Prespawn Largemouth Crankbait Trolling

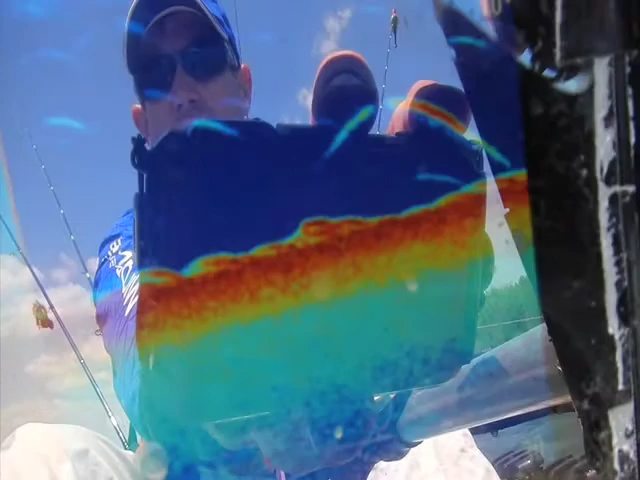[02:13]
We got a couple fish in there, a couple tight to bottom, which looks promising. There's my waypoint right there. And I've just been zigzagging across it.